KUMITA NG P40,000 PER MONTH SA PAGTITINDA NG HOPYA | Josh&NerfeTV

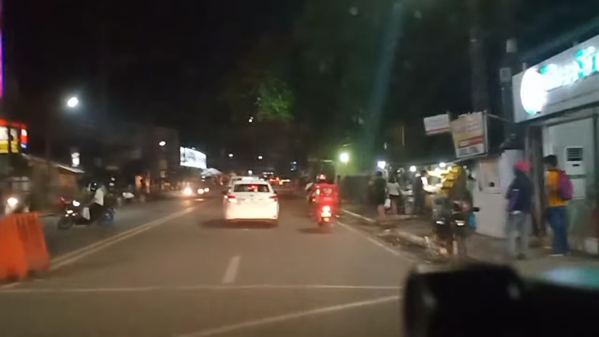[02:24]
Meron palang kinukumpone doon sa daan. Yun yun ang pagpasikip pala ng traffic. Ito, maluwag na. Okay, update ko kayo mamaya.